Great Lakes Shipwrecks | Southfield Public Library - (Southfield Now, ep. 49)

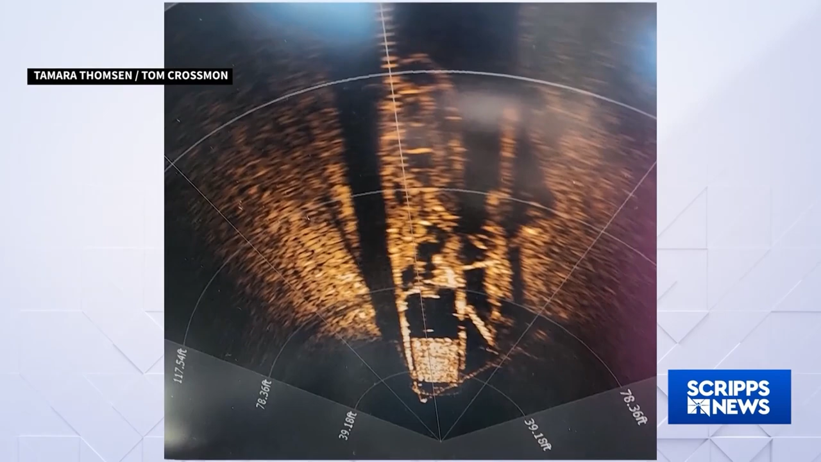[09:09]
She was discovered in 270 feet of water over on the Wisconsin side of Lake Michigan.
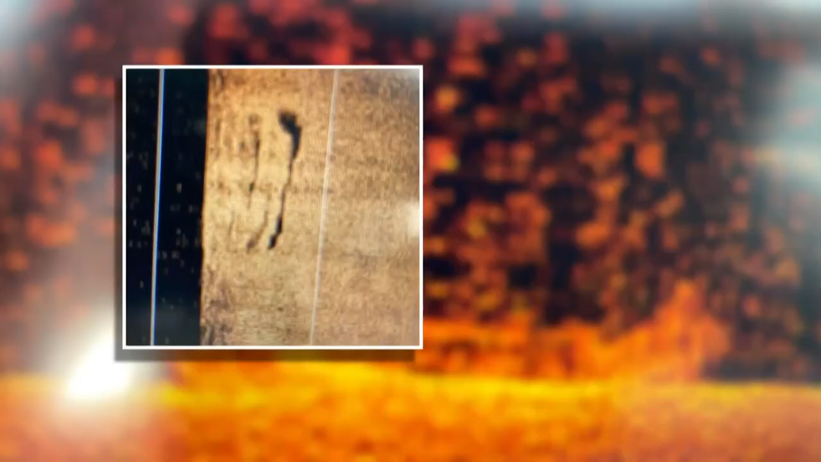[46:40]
His side scan sonar captured this image.
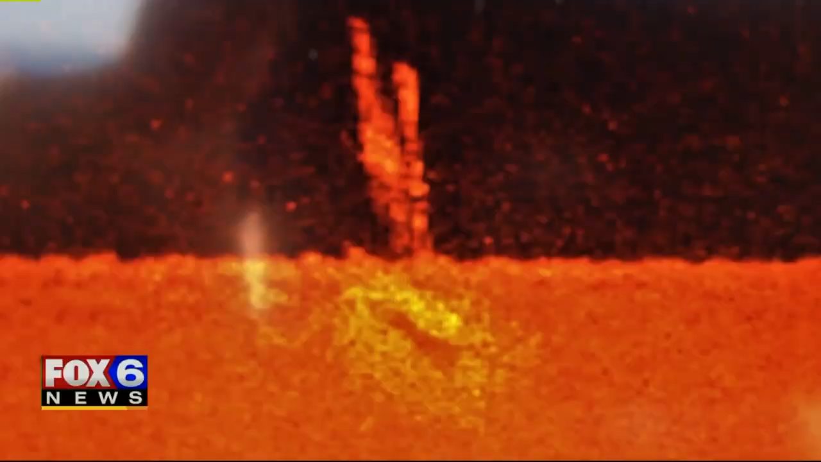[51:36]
A week later, I stopped by the site again on the way out to the islands with different family members. And I ran the sonar and got a little more imagery and something significant happened.
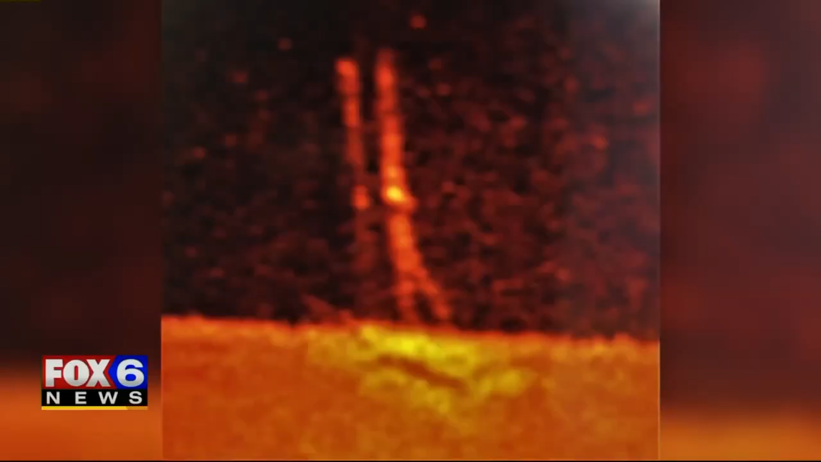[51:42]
Something was ringing on the sonar 90 feet off the bottom. Ross called and. Meanwhile, in Milwaukee.